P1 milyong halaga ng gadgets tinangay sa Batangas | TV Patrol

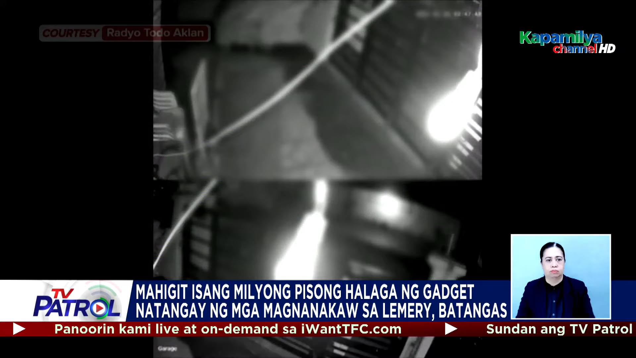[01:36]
Nakuha na naman ang panuloob ng isang lalaki sa isang apartment sa Sityo Libtong,
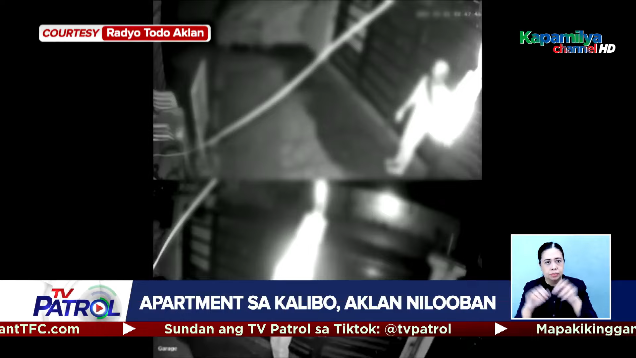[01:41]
Barangay Istansya, sa Kalibo, Aklan. Dumaan sa bintana ang magnanakaw habang natutulog ang sanggol at yaya sa loob ng kwarto.
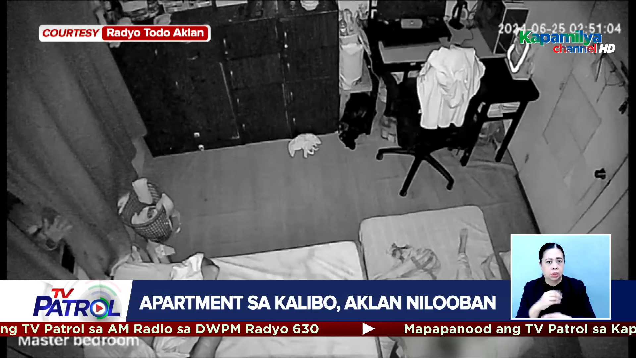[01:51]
Pero nagising ang yaya kaya tumakas ang sospek na nahuli miyerkoles ng gabi. Annie Perez, ABS-CBN News. Tuloy-tuloy po ang ating pagpapatrol sa bayan mula lunes hanggang biyernes sa TV Patrol.